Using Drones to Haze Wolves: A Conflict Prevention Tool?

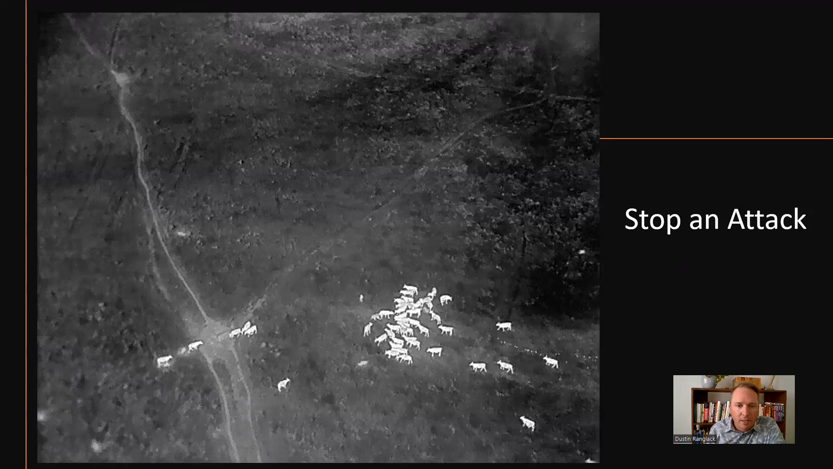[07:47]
This is really kind of the piece de resistance of this.
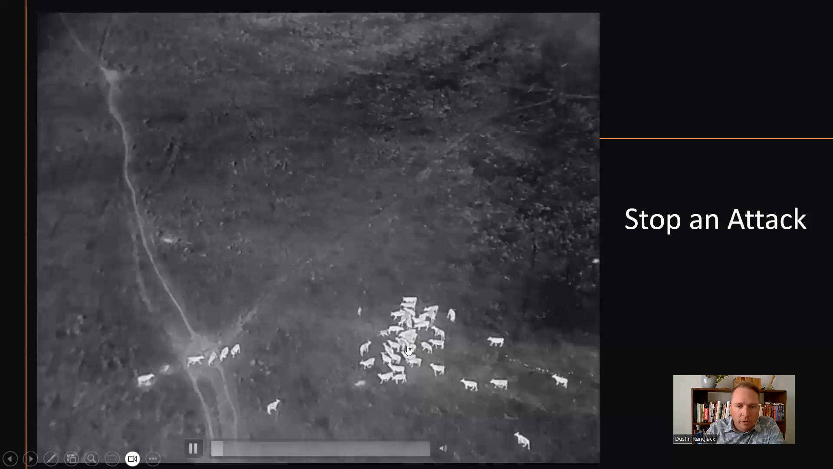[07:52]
Here in the middle of the screen, there are three wolves, one, two, and three, actively attacking this steer. We have two of them that are still right onto the hindquarters of this steer.
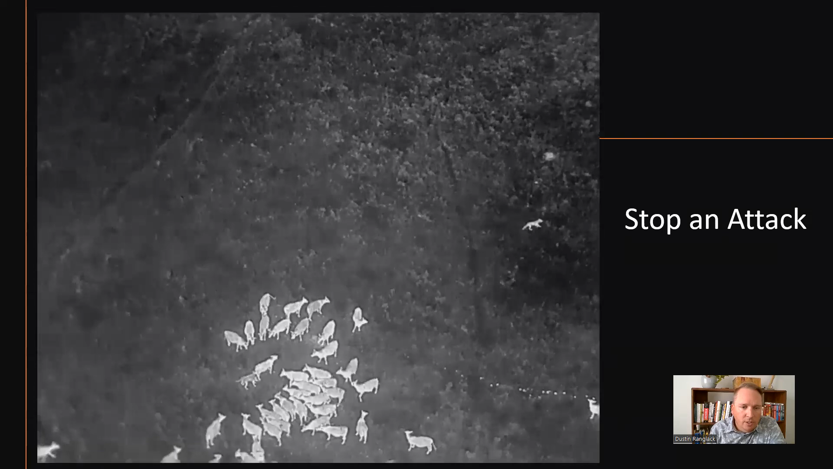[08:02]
We're going to come in with the drone, yell at them with the speakers. And then I just want you to watch what these wolves do.
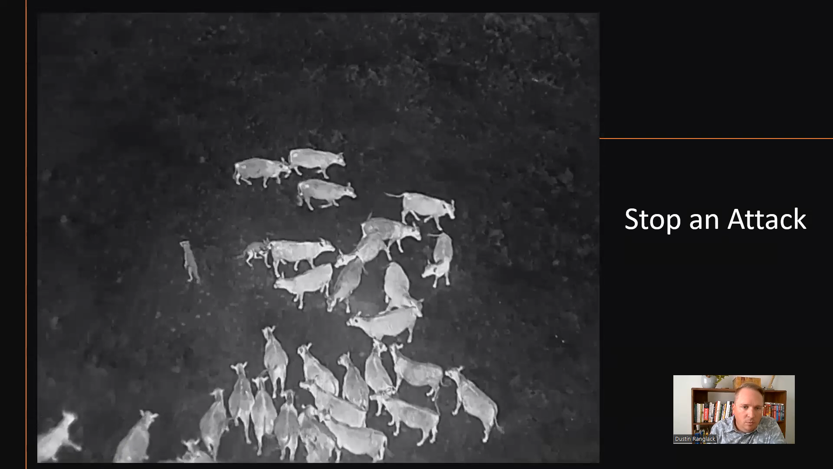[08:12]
Boom. Gone. Out of there. Right.
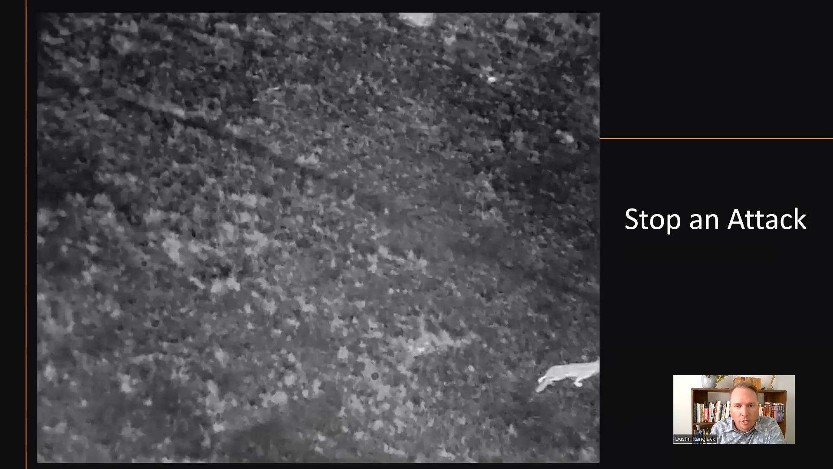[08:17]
They know they're busted. They know they're caught. And because of that consistent ground presence and the hazing associated with that, they know that they need to get out of here.
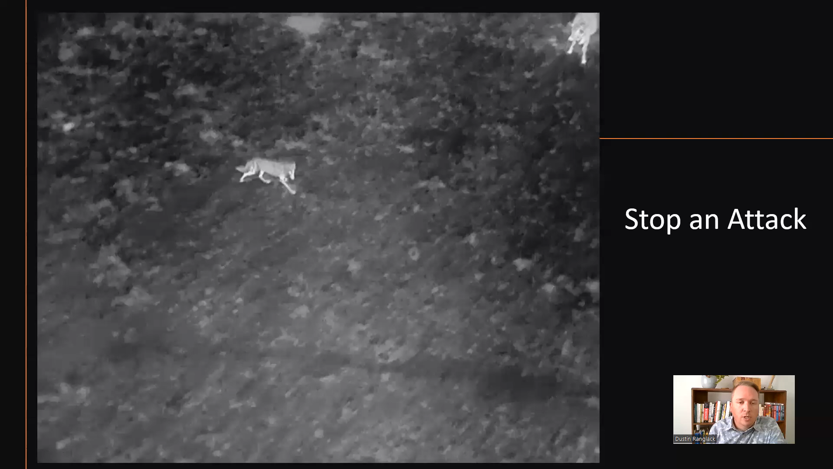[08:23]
Right. So this is an effective tool. We let the producer know he went back in the first thing the next morning, checked on the cows,
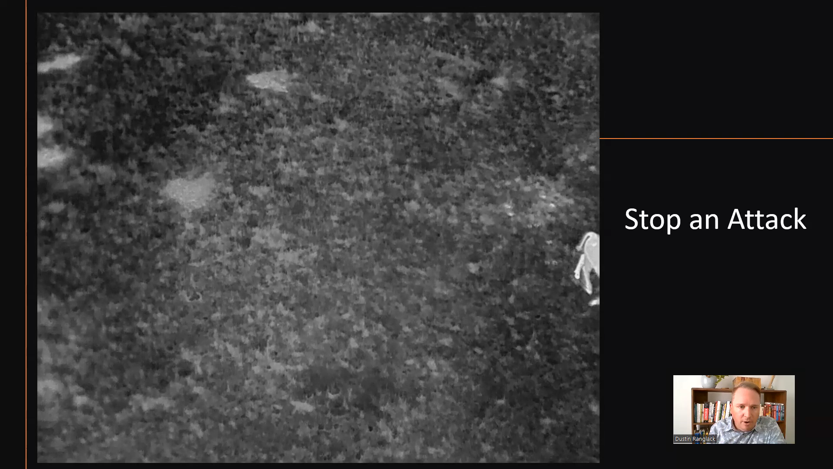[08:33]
did find that steer, minor injuries, did a little bit of doctoring, just fine.
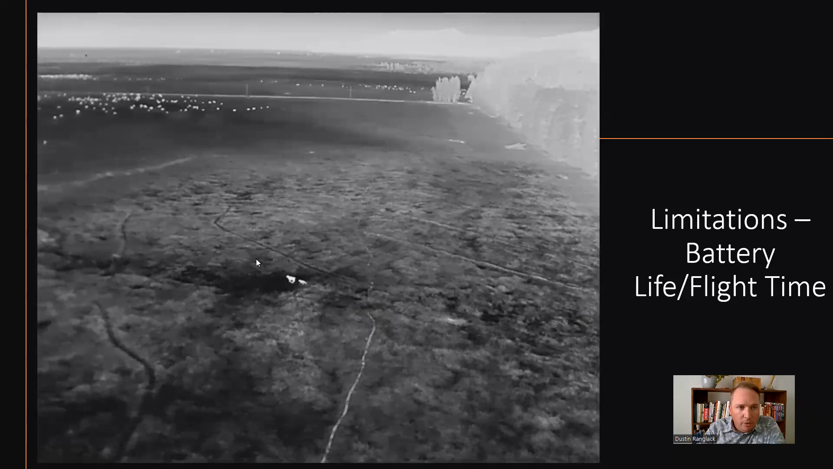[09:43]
You can see that actually here's the ground crew coming to respond right now. Somebody on foot already coming out, but we got to go. Time to leave. So this drone is now headed back to base. The drone itself is not able to be used in the hazing because of this limitation in battery life.
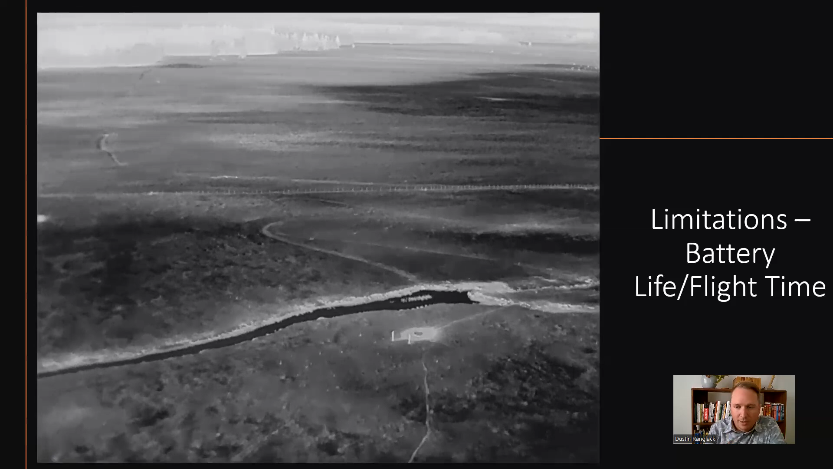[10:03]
It's got to go back, land, get the battery swapped out, and it can come back out again. I believe in this case we were able to stop that with the ground crew. You can see they were already on their way.
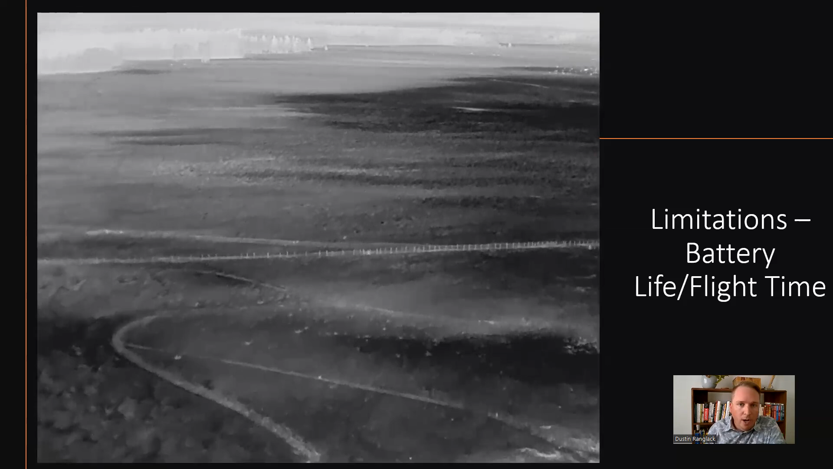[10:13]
But if I remember right, this animal did have to be put down. Another limitation is just trees. You can see when we're flying out here in this open cover, it works out really great.
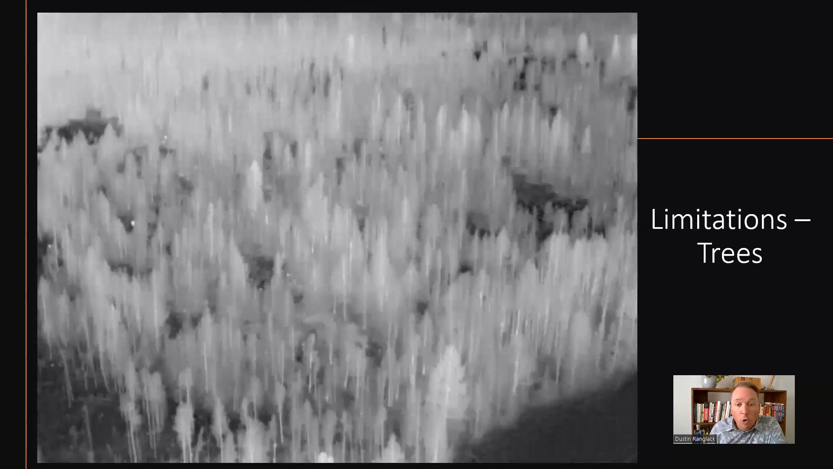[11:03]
But how is it going to work when we get into this more temperate stuff? So our wolf is right there here in the middle of the screen.
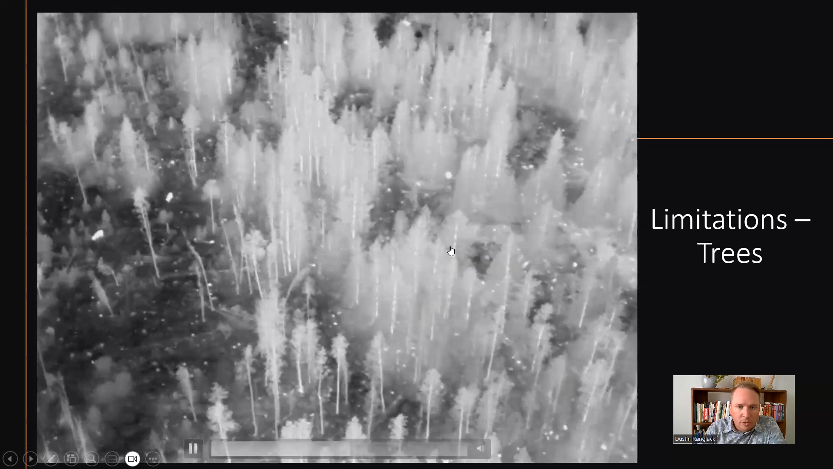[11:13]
You're going to see it come walk through this little bit of a clearing here. So you can see we can still see this wolf. We can still follow it, but it becomes much more difficult. You lose it in moments.